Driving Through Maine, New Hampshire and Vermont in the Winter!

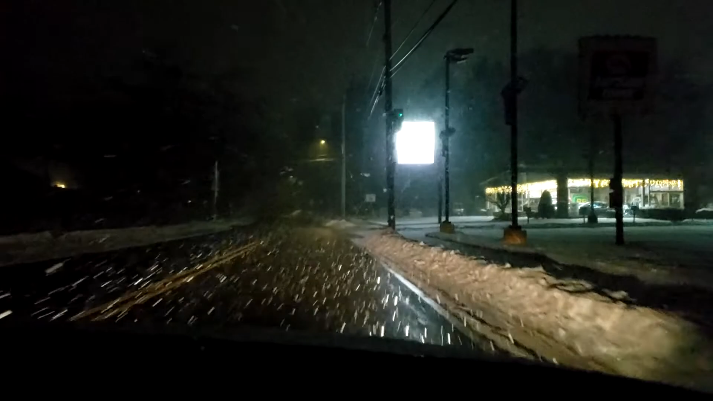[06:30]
Maynard. Mm-hmm. Oh, the Christmas lights still up. Christmas lights.